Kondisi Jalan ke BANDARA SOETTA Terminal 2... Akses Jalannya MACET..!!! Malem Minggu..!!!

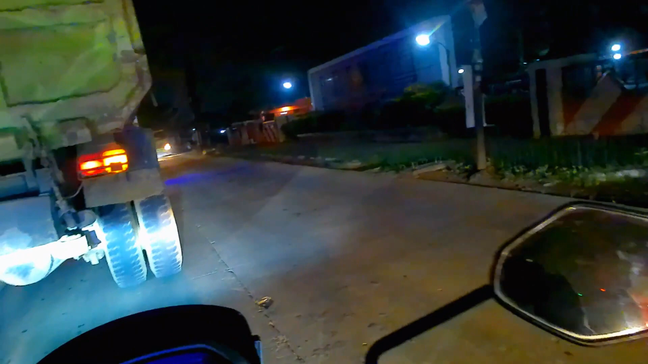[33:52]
Malah jadi macet. Terkaya pacu ya.
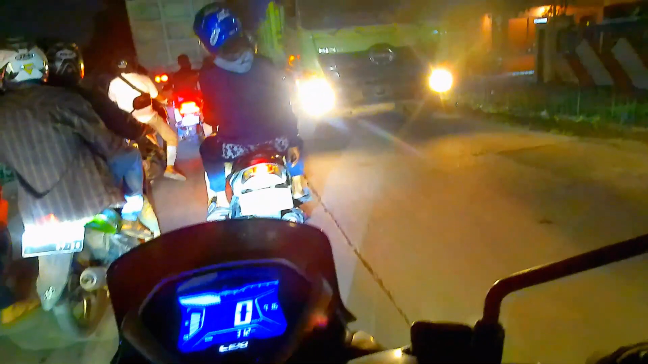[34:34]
Nah, pasir depan. Pasir ada sumbernya nih. Macetan. Padat doang sih, langsung lebar. Pada keluar yang segini ya, terutama ya, gila.
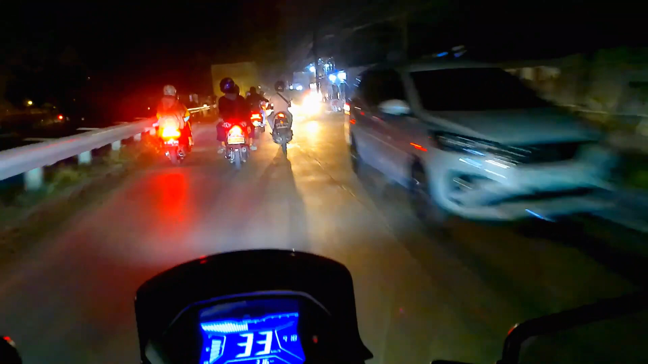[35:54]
Motong jalur malah enak macet ya. Ya bisa dia mogok. Enggak juga, pelan-pelan dia jalan ya. Set dah, sudah digambar apa ya. Anjir. Kan berhenti lagi.
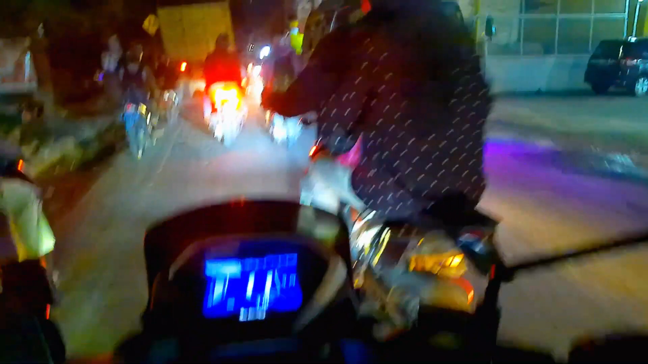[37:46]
Aduh, wah padat di sini ya. Ini malah belok kanan depan gua. Gas-gas doang, gede.
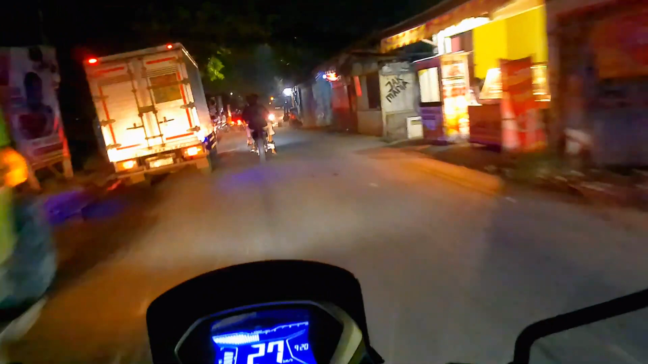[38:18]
Kecil nyalinya. Gua kedip-kedipin lampu baru dikasih. Oke lah, ada belok kita ya, sudah aman dari kemacetan truk gitu ya.
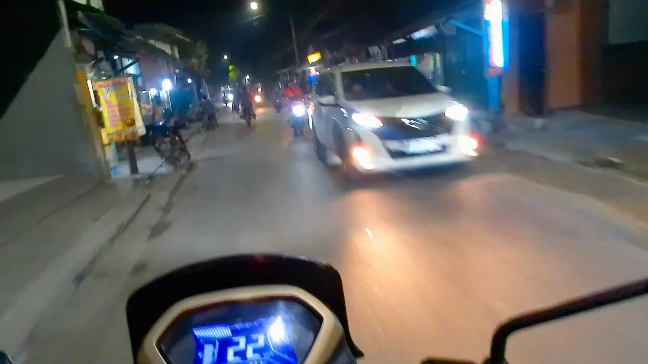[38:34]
Jadi yang mau motong, gue lupa nomor jalur apa itu. Pokoknya itu ya, motong situ kalau malam-malam, weekend malam minggu ya, jangan deh atau malam-malam deh, karena begitu truknya banyak banget ya. Oke teman-teman, bye bye semuanya.
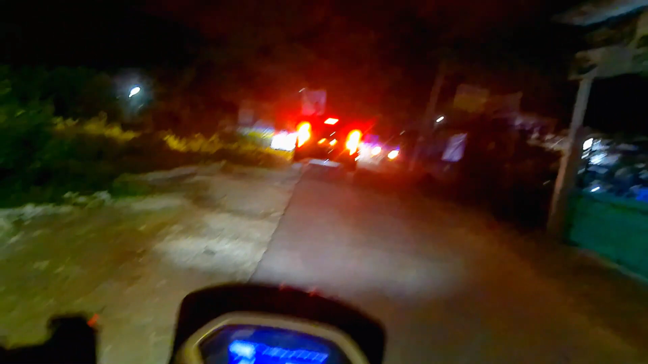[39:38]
Wih, Gang Keramat ya, Gang Keramat ya, belokan Keramat. Iya loh,
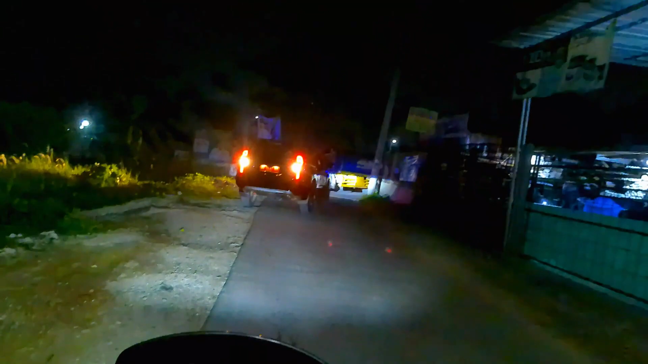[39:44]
belokan Keramat ini. Kalau nggak ngalah satu mah tuh, nah kan.
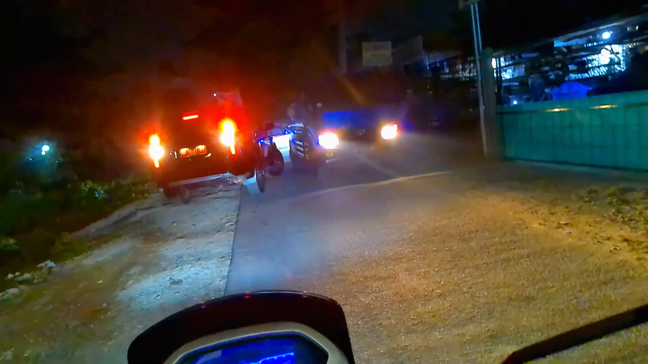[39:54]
Jadi ya gitu ya, belokannya nggak tahu kenapa nggak dilebarin. Kenapa nggak
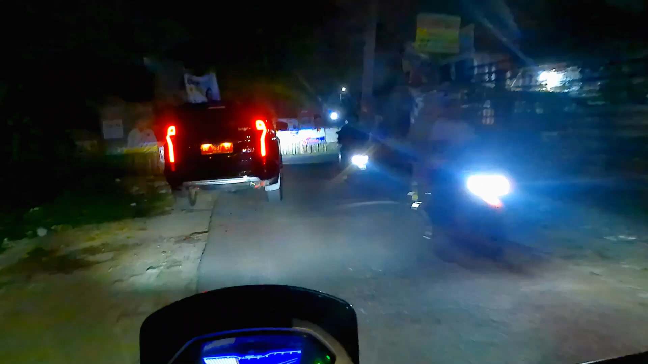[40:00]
di apa ya dibikin lebih enak gitu ada kaca di sini gitu kan di sini gitu tetapi begini aja nih ya beginilah daerah sini sepatan nih.